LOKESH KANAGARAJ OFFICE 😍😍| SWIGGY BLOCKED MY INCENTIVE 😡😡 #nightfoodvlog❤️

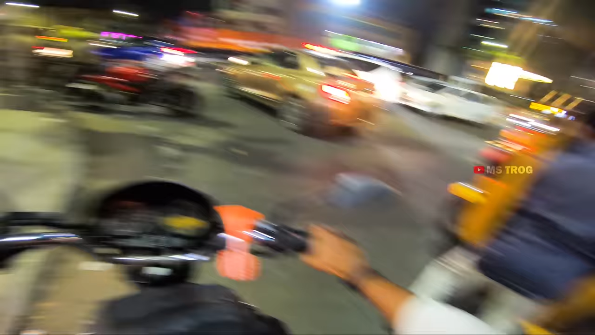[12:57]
பார்த்தீங்கன்னா என்ன ஒரு ஆட்டோ தள்ளி இறங்க தள்ள ஆரம்பிச்சார் இறங்கி திடீர்னு வந்து.
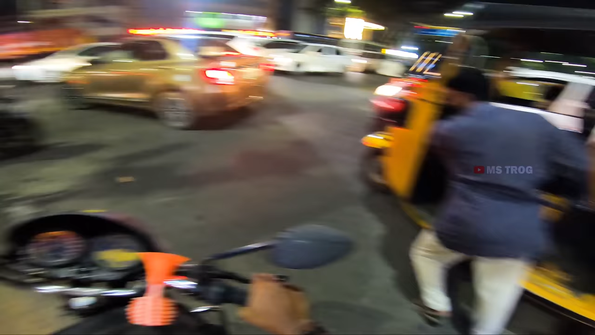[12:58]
என்னாச்சு, நல்லா தானே வந்துட்டு இருந்தார் அவர்.
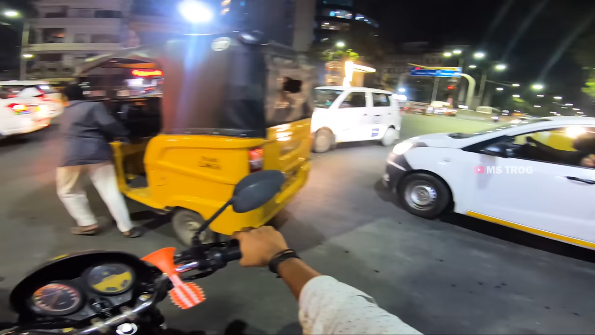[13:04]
ஸோ திடீர்னு பார்த்தீங்கன்னா ரோடை வந்து மாற்றி விட்டாங்க போல்.